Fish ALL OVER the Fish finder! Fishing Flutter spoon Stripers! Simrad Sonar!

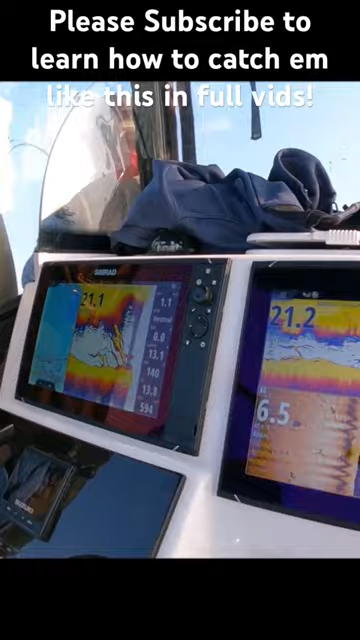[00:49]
Yeah, you might need help with the paddle Holy moly Look at this fish